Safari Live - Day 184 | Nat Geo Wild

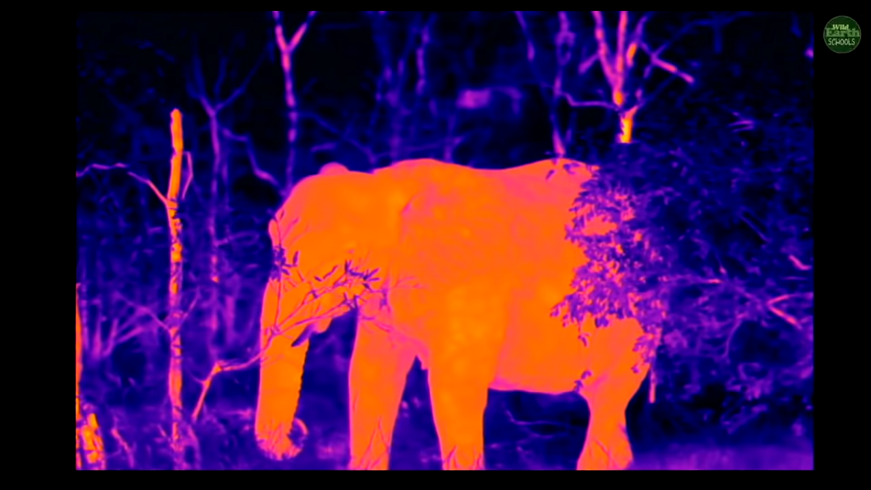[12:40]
This is a FLIR thermal image, and what you're seeing there is this elephant's heat signature and a picture generated from the elephant. And isn't that amazing? The red and the yellow are the hot spots. The blue and the purple are cold areas, and what I really want you to have a look at is the ears. This elephant has been in the sun the whole day, and so her whole body is a bit warm, but you can see the blood vessels in the ears.
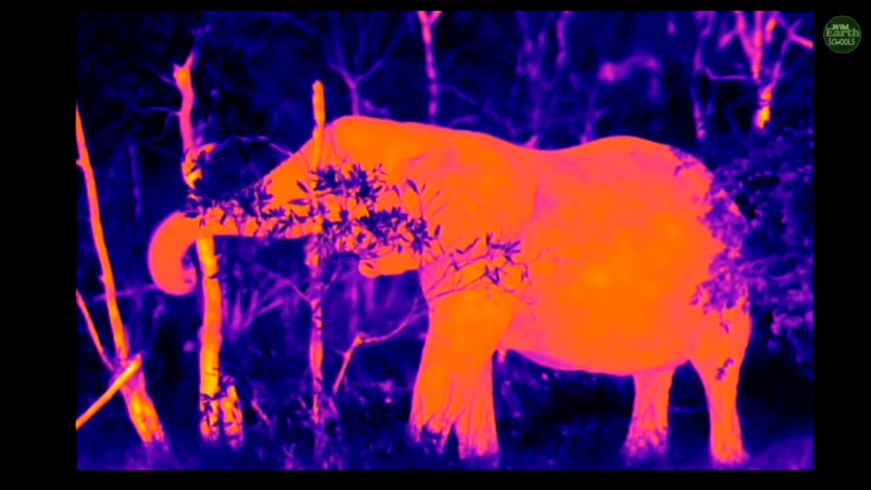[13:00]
Now, Sarah, you'd like to know if elephants sweat? Let me see if I've ever felt an elephant sweat.
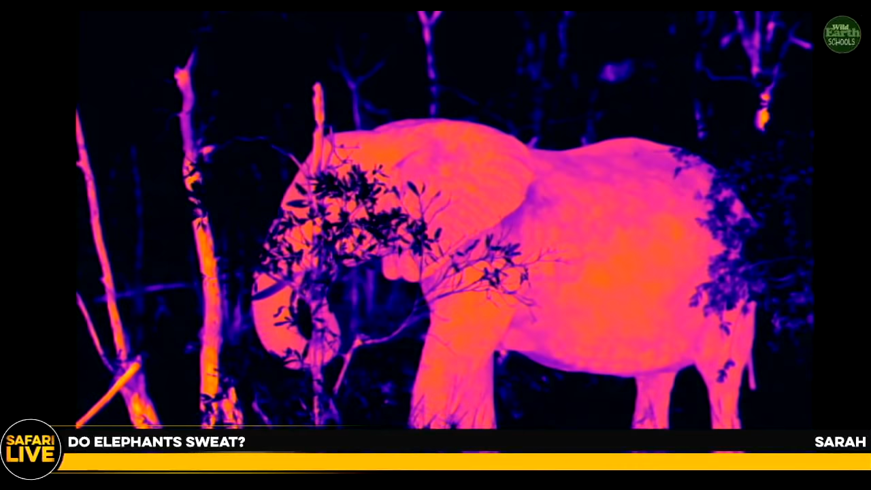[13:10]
I think they do, Sarah. I don't think they sweat as profusely as we do. Humans sweat an incredible lot, but they do definitely sweat from their skin,
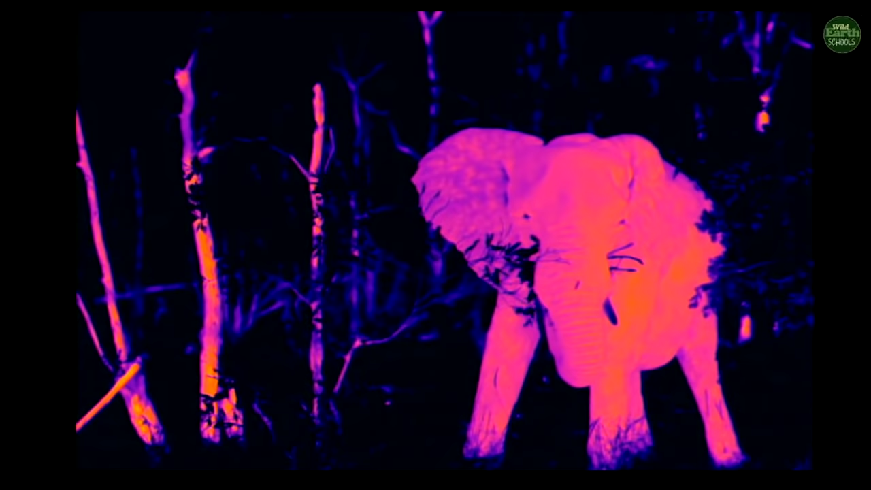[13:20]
and then they have glandular secretions as well. But what I really want you to have a look at those ears. Can you see the blood vessels in the ears radiating from the ear holes, which are those dark spots, out onto the ears?
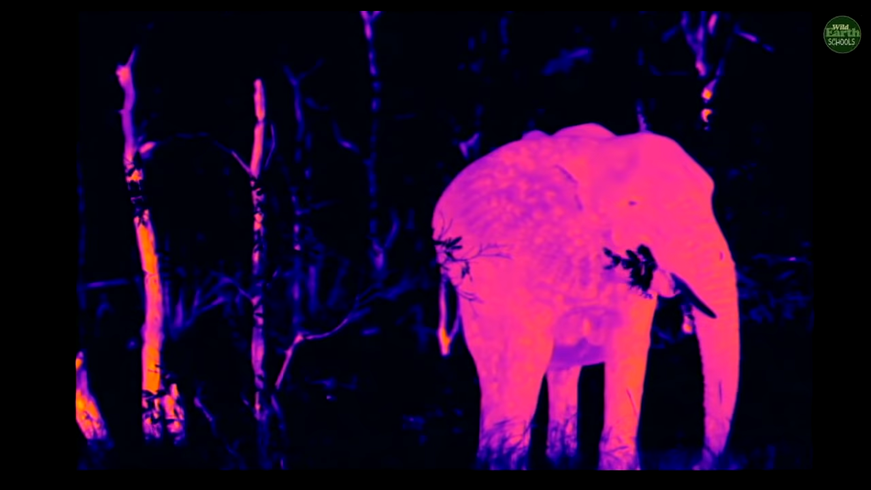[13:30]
And how cool they are compared to the rest of the body.
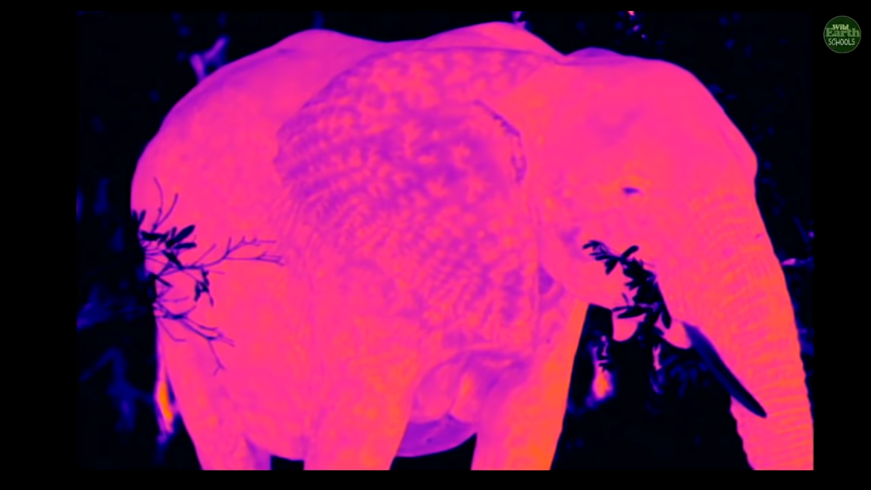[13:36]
Isn't that the most amazing thing?
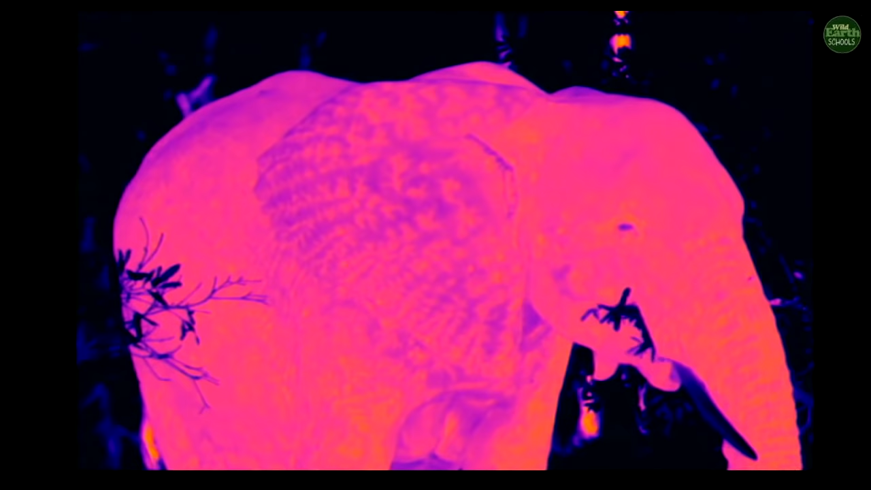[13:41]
And that just goes to prove exactly how well the elephant's ears cool its blood down.
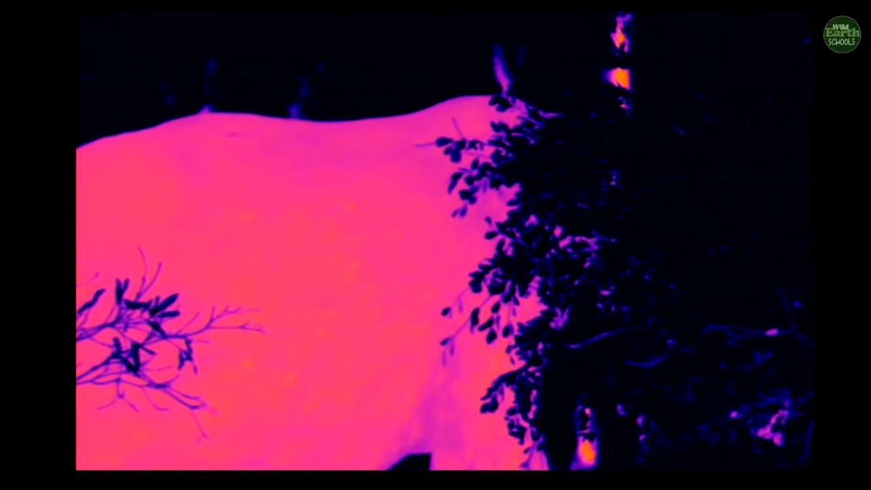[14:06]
Look how hot her belly is compared to her back, and how cool her legs are.
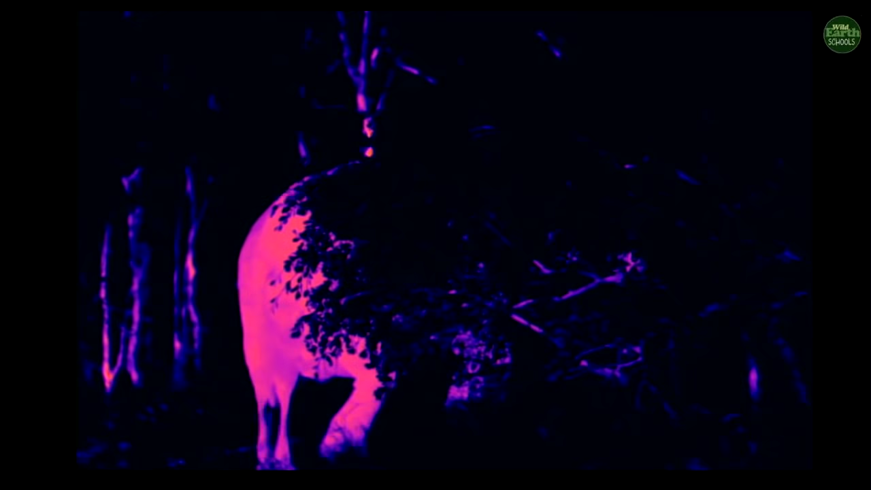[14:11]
Now, Daniel, you'd like to know why are they so heated?
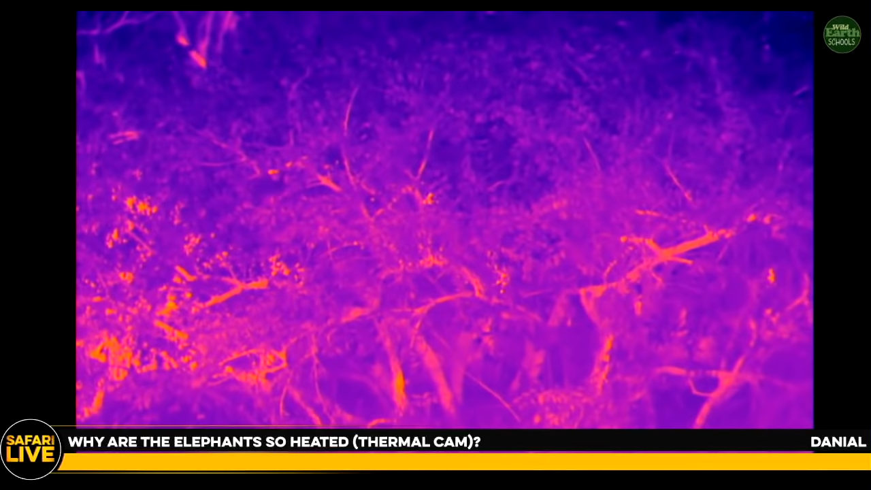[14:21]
And so they have the ability to heat their bodies and keep it at a constant temperature. And that temperature is relatively high, much higher than the bush around it. We have a temperature of 37.5 degrees. Elephants have a very similar temperature. And the bush around us at the moment is about 25 degrees, which is about 70 degrees Fahrenheit. So much cooler, and that's why this camera shows up the warm-blooded elephant as such massive hotspots.
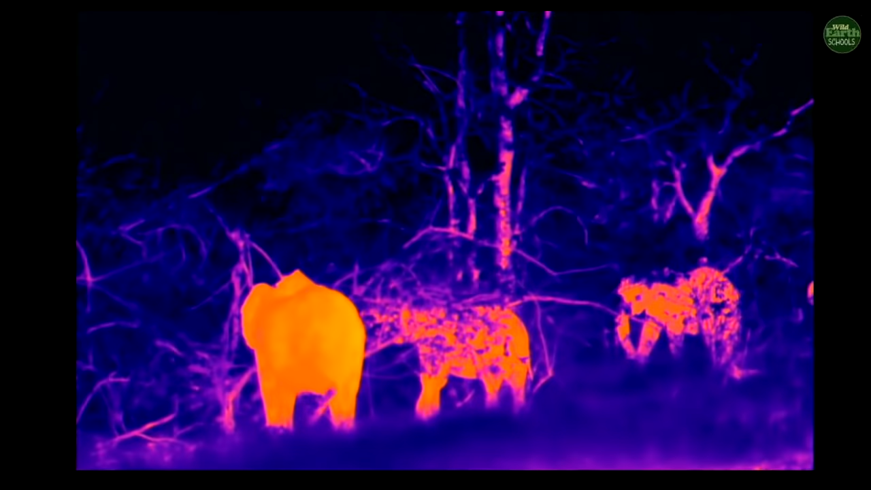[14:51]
you can also see, amazingly enough, is the trees are very warm behind them.
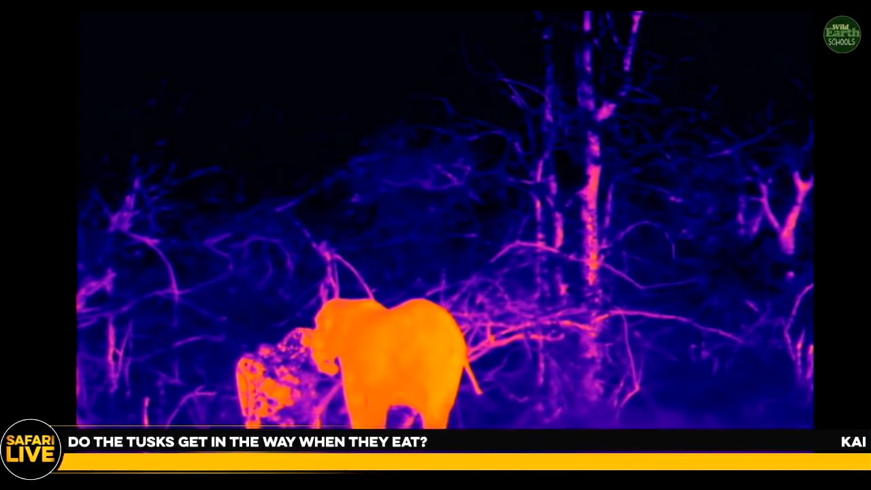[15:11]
They use the tusks like you would use a tool. They pry bark open with them.
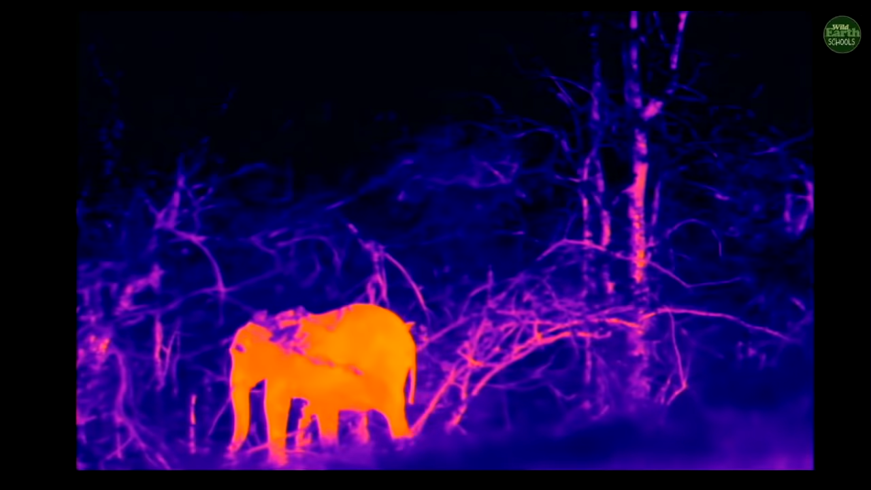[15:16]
They break branches. They pick up things with their tusks.
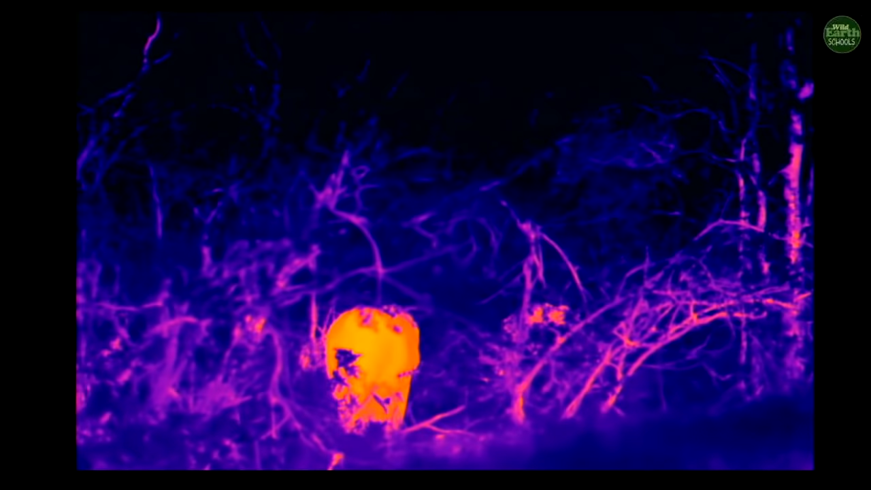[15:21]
They dig with their tusks. They are just the most awesome tool to use.
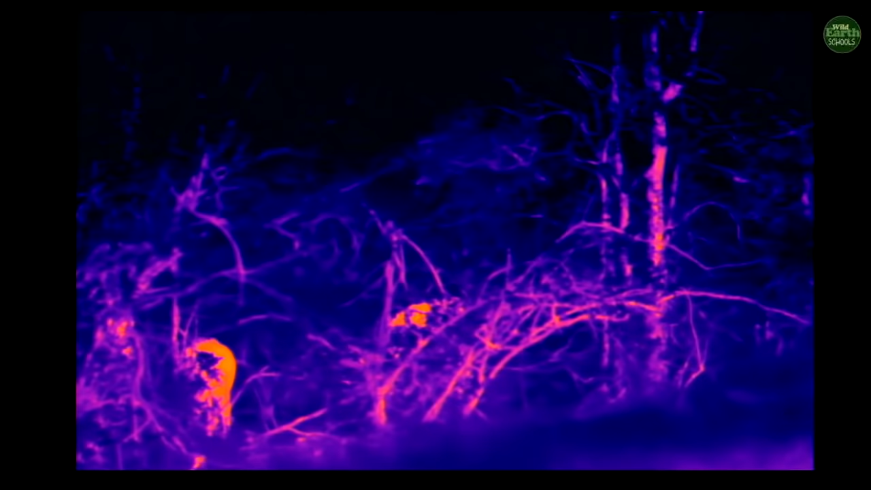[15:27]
And so, no, they don't get in the way at all, Kai.
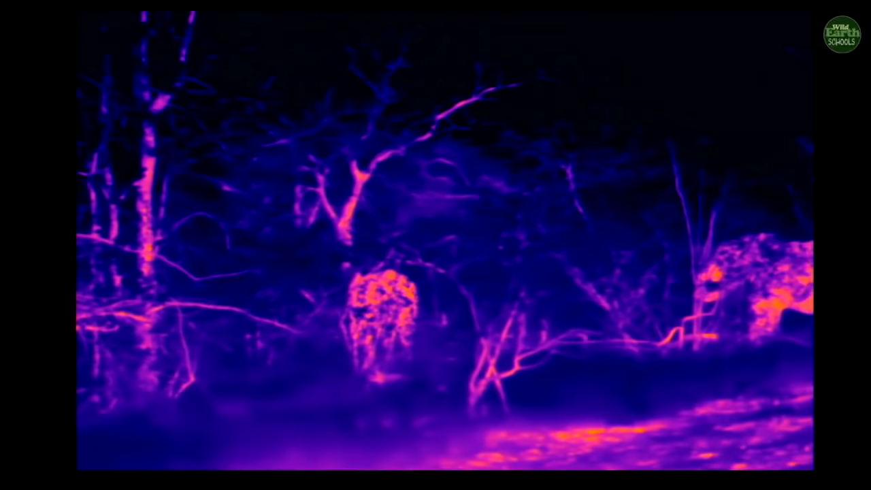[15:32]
I'm going to go forward a little bit. Let's go back to our main cameras, our visual light,
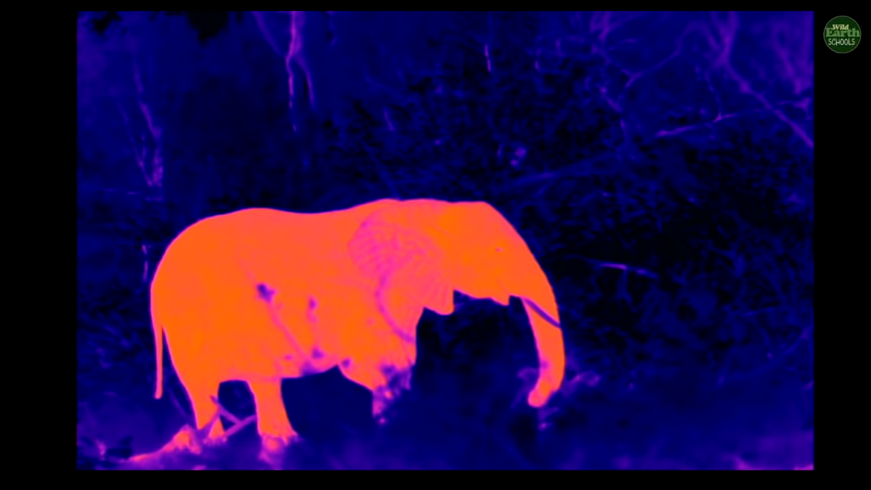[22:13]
We're in a very nice spot here to see the matriarch, the leader, the mommy of this group. And you're looking at that fantastic FLIR image, that thermal image again, where you can see that even the tip of the trunk is relatively cool compared to the rest of the body.
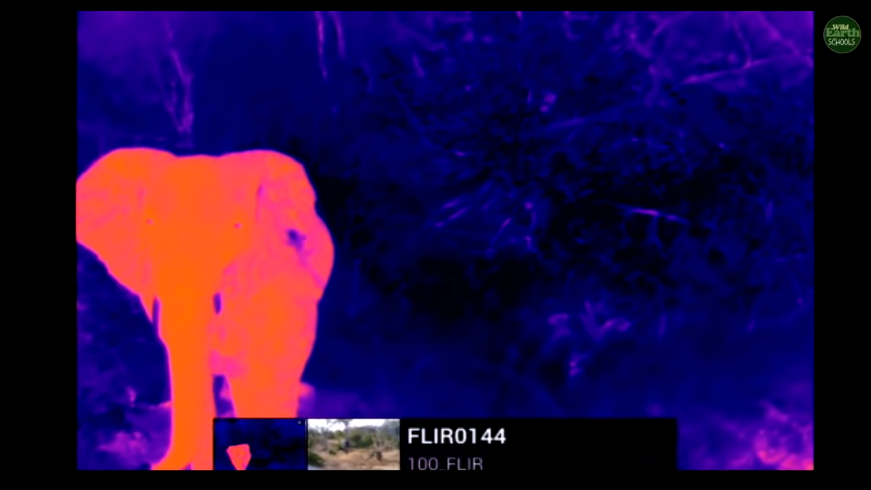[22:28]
And to be honest with you, Musa, they can survive even in the deserts of Namibia.
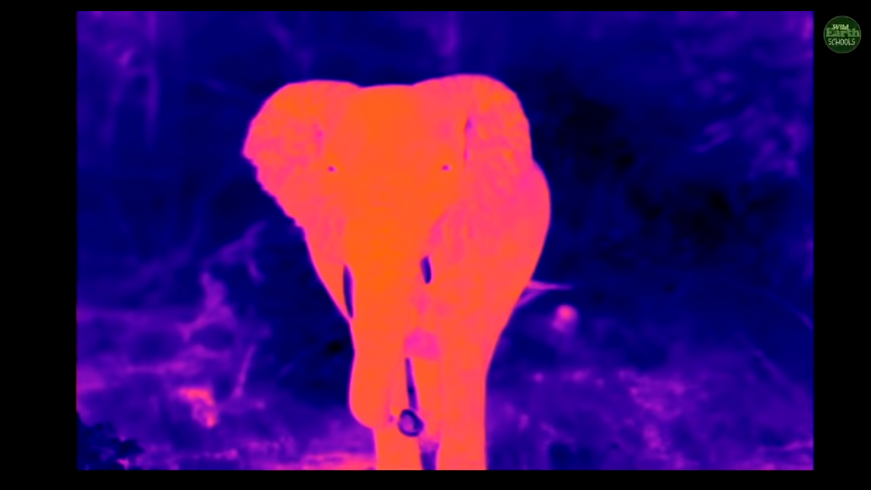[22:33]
All right, now what we're going to do is we're just going to let this female elephant do what she needs to do.
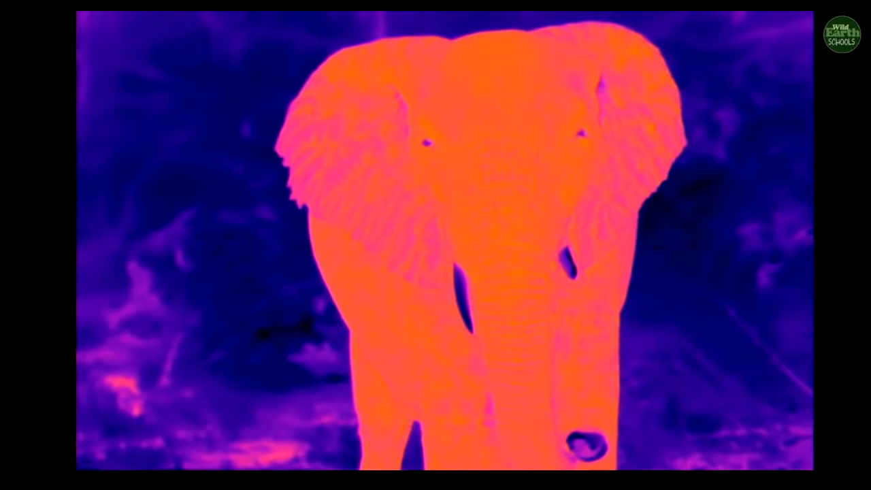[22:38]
She's going to be coming past us relatively close, and all I'm going to do is keep on talking to her.